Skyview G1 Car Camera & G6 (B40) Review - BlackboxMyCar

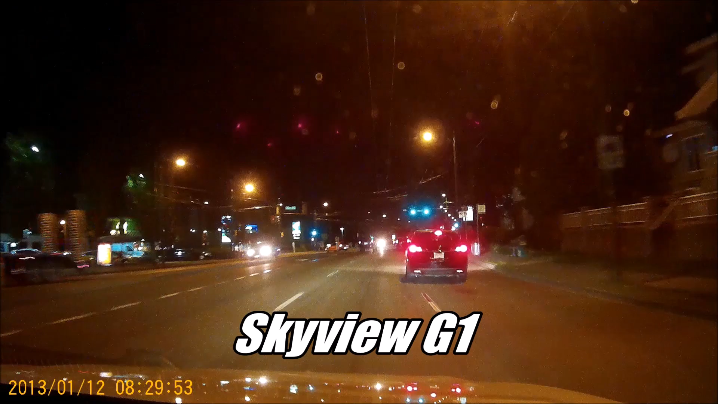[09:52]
of the cameras that have maybe a sony sensor you're not going to see the same kind of dynamic range at night
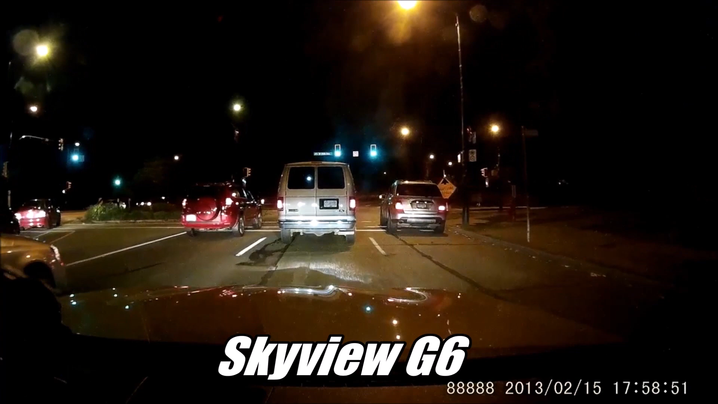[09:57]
if you are looking to get into something that does have a parking mode and a really good dynamic range you might want to consider something like the